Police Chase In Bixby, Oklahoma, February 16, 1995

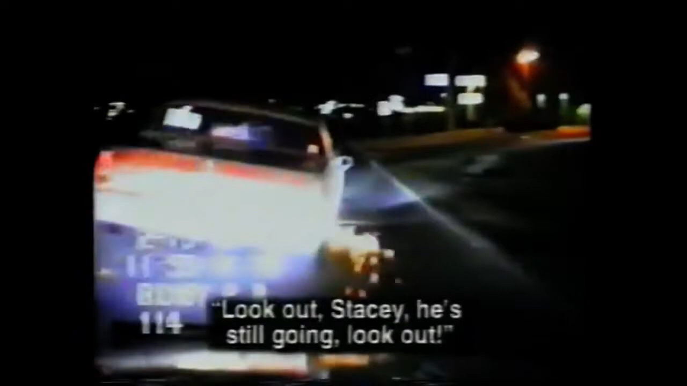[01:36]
And that's when this white-beating wild man does the unthinkable. Look out, look out. He accelerates right into the headlights of oncoming traffic, narrowly missing another vehicle. Try to go head-on to the southbound vehicle.
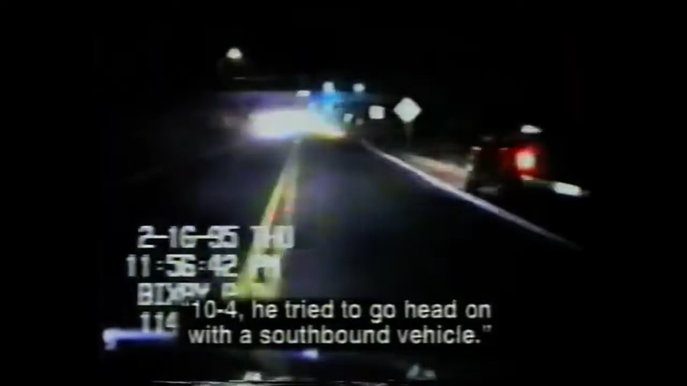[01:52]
Try to go head-on to the southbound vehicle. Unknown person to live. Moments later, the car finally gives out, rolling to a sparking stop. The suspect gets out with his hands out.